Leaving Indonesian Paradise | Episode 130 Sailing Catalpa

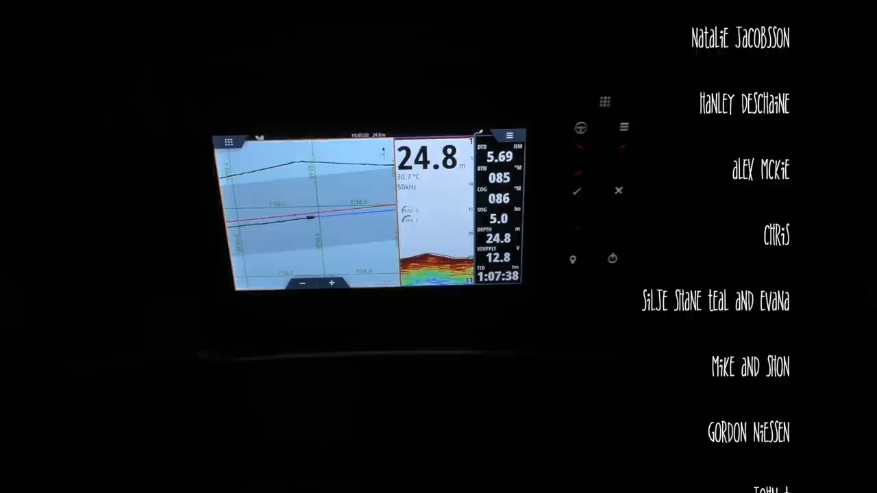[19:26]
On screen: depth 24.8 m
and when we were motoring over here, I think we went about 4 knots, and we're going 5,
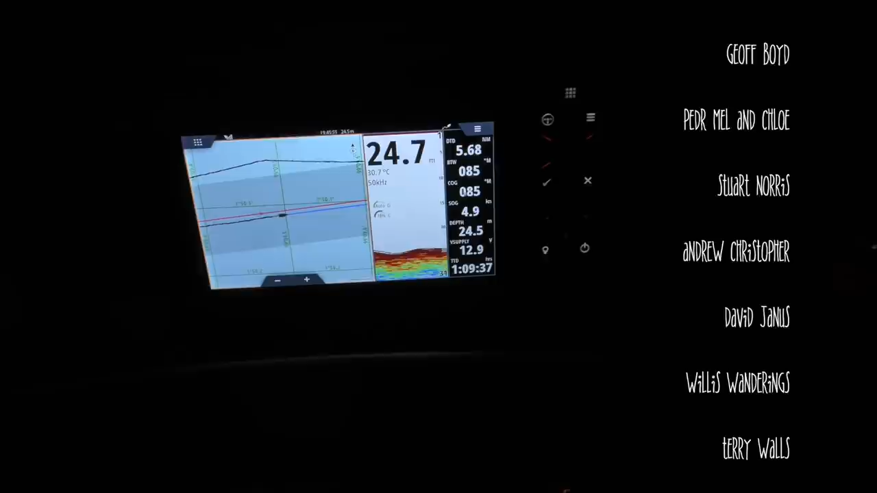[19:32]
or 4.8, come on, go 5, close to 5,